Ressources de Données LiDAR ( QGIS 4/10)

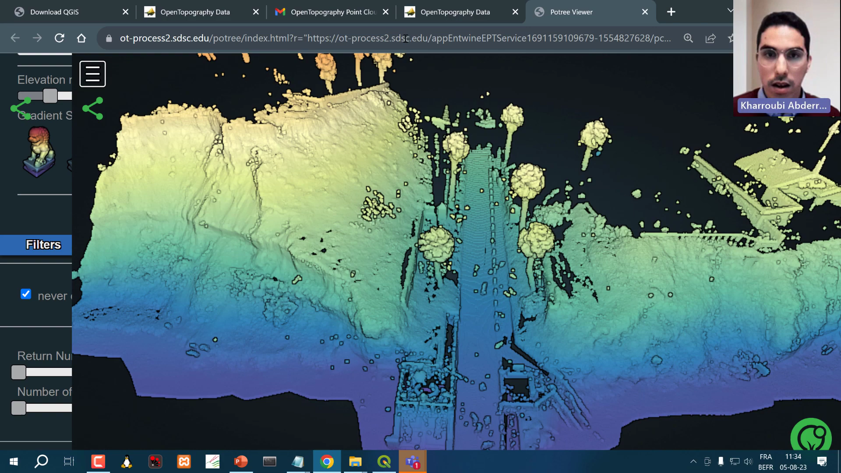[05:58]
Et vous pouvez télécharger votre nuage de points sous format LASCII et l'ouvrir sur QGIS.
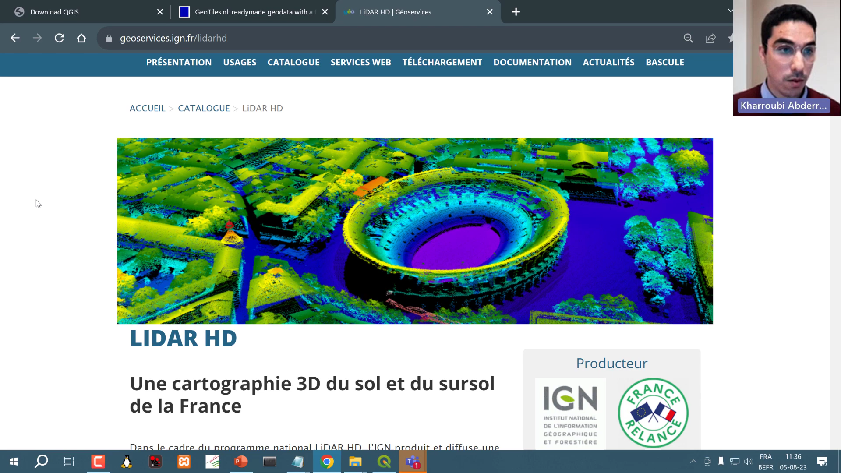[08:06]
qu'ils n'ont déjà mis à disposition d'une manière publique des données soit brutes, soit déjà classées.
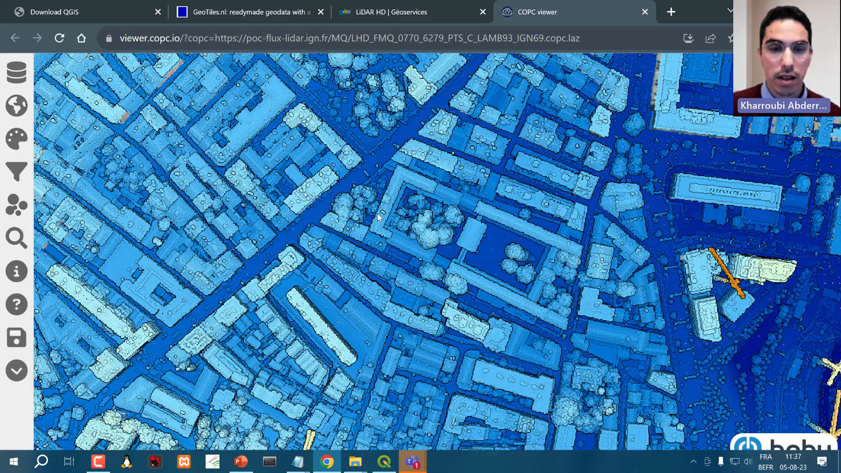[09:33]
Ça, c'est le viewer qui est adapté au PC.
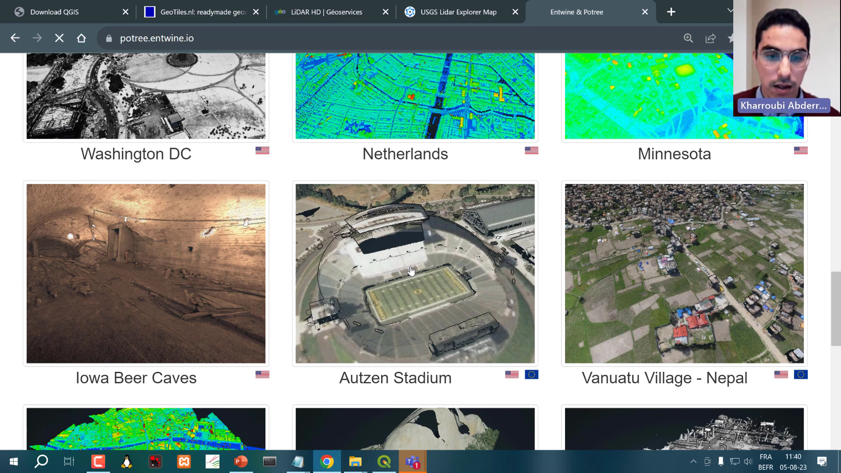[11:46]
Je clique sur le nuage de points.
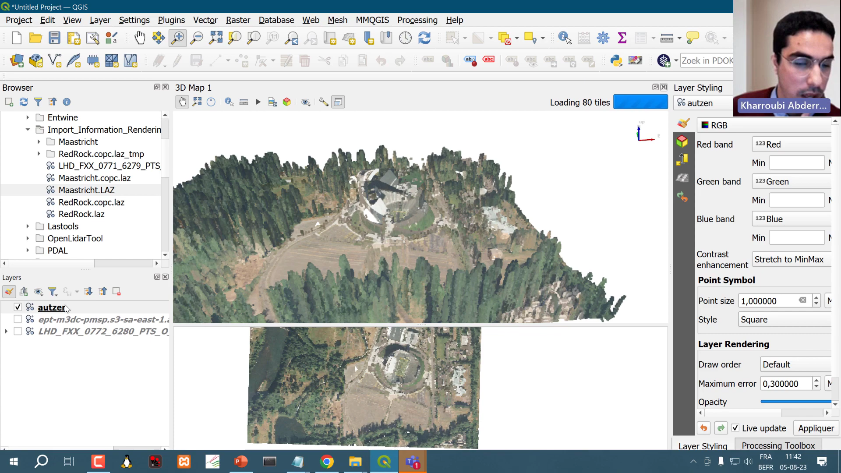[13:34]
Je peux faire une intersection avec une zone qui m'intéresse. Et ainsi de suite.